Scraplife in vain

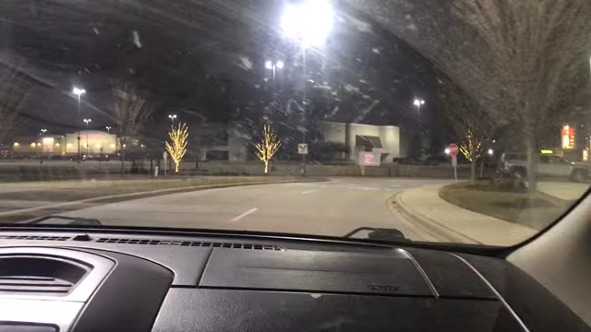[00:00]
Because this place is in my neighborhood, and I'm taking a break from scrapping. You know, the whole north end of this,
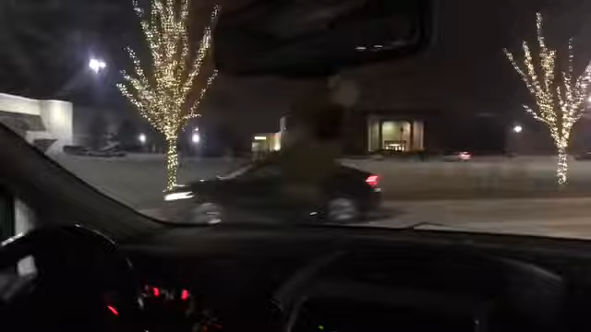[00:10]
I mean south end of this mall is like totally like abandoned except for this place right here.
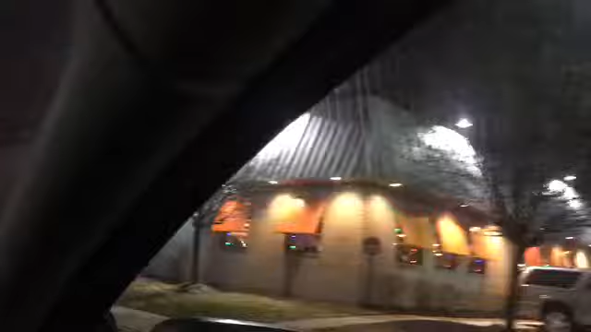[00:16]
Except for Wooters. But anyway, Carson's in Sears.
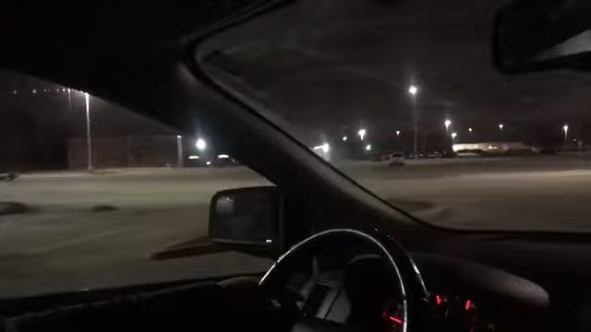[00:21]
But anyway, the lights are all on there at Sears. And there's a bunch of cars out in the parking lot.
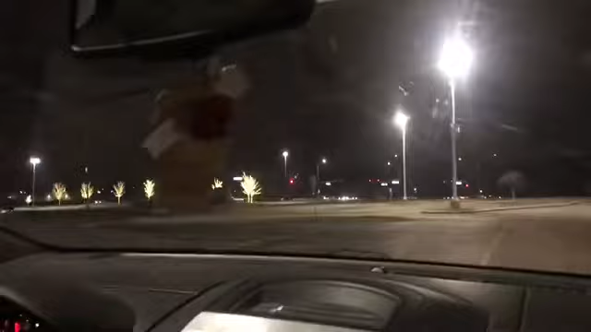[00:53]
Yep. Maybe I should take my scrap truck. I should take my scrap truck over there.
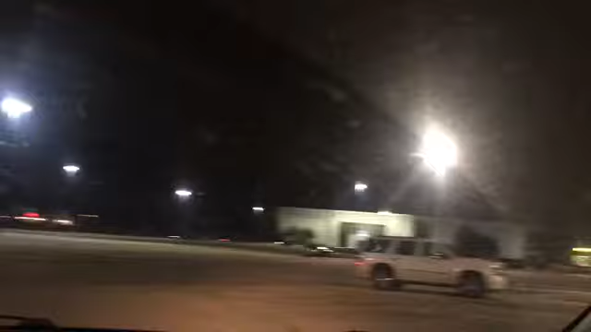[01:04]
See, there's a metal management duper.
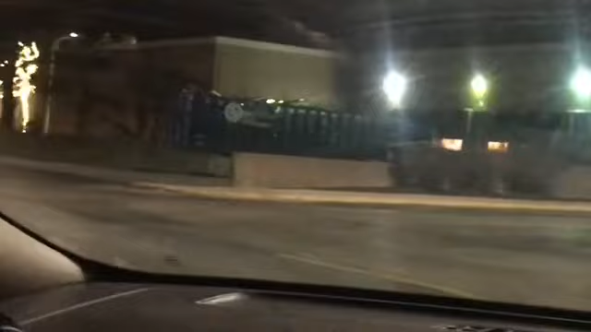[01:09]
But then there's a couple of dumpsters right there by the dock.
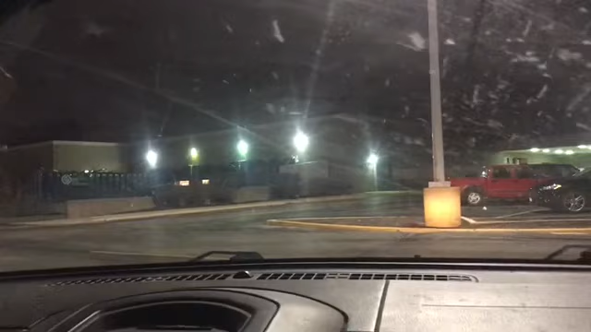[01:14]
And let's go slowly past the dock area there. There's people throwing stuff in it right now. Let's see if, because those are ordinary dumpsters.